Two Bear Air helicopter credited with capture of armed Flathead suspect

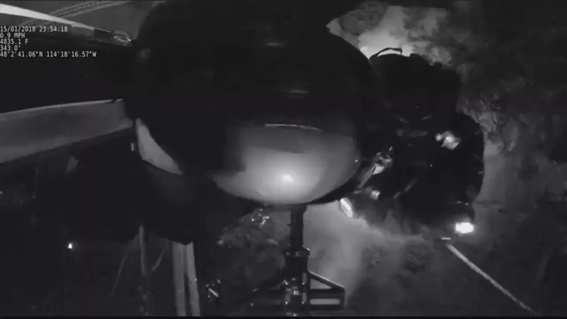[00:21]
The dramatic capture of a burglary suspect caught on video earlier this week. He was not well-dressed, just had a t-shirt and jeans on, had lost his shoes.
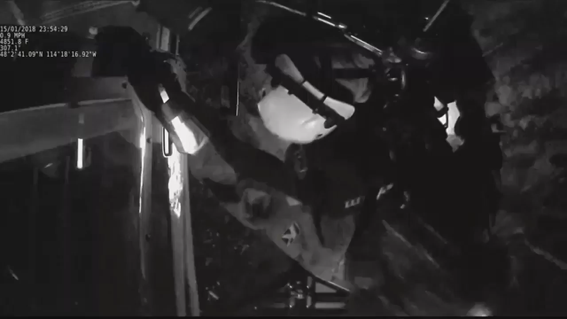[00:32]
Flathead County Sheriff Chuck Curry hoist the man to safety near Kamos Creek. It was pretty hypothermic. And he was armed and considered to be dangerous,
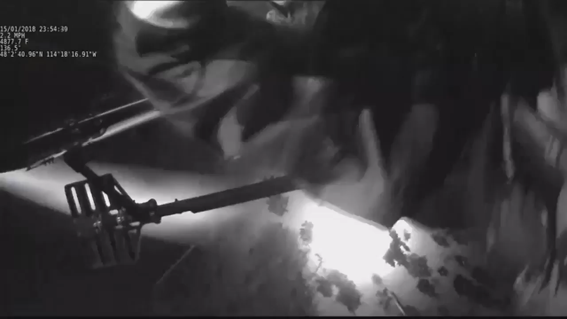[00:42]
prompting an alert being sent out notifying nearby neighbors to lock their doors.
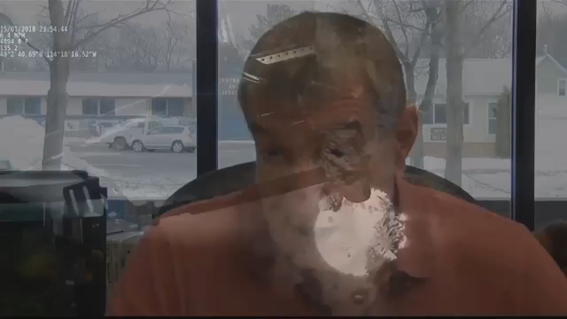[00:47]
Push that out to people who were in the potential path or places he could actually get to.
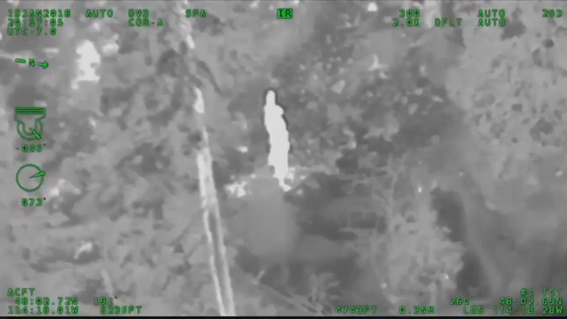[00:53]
The Two Bear Air helicopter was deployed, and Curry says that with thermal imaging technology, they quickly spotted him.
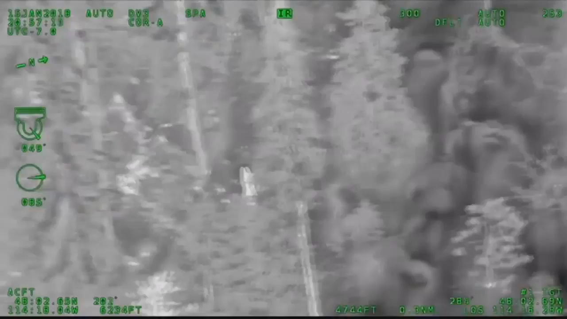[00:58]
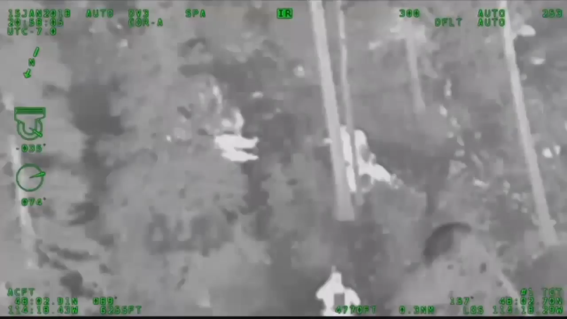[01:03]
We're able to keep an eye on him until we could
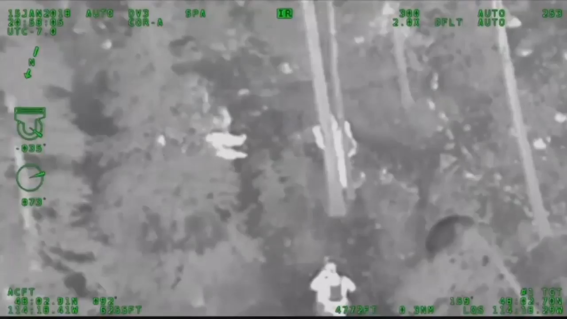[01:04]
vector our responding SWAT officers into position, and we're able to take him into custody without any incident.